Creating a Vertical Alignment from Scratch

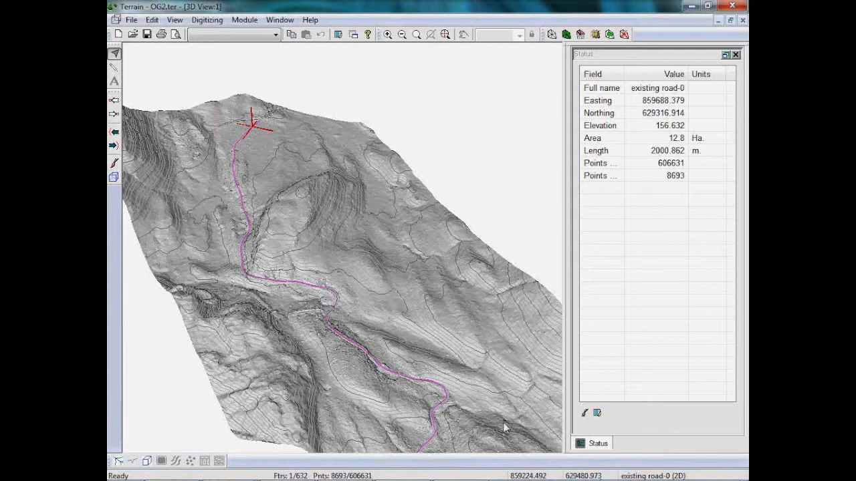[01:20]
and raising the standard, the design speed, etc. So I did that in our road design package. I created an alignment, and you can see the old logging road alignment.